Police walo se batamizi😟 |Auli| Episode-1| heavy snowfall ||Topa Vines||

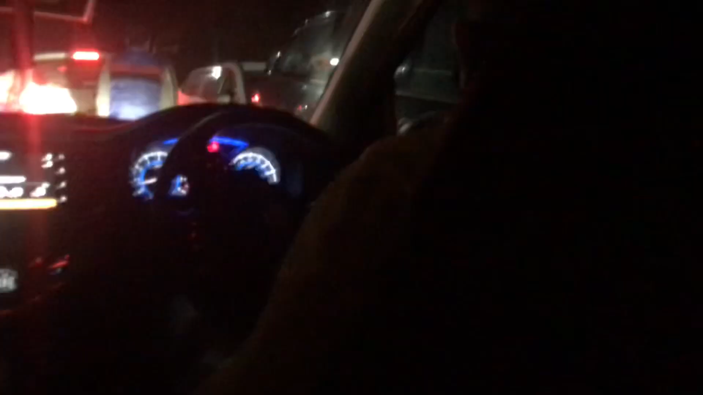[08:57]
अच्छा इतनी पीछे करने की बात है सारी। हां तो ये तो बड़गांव आ रहा है, जाम लगा रहा है।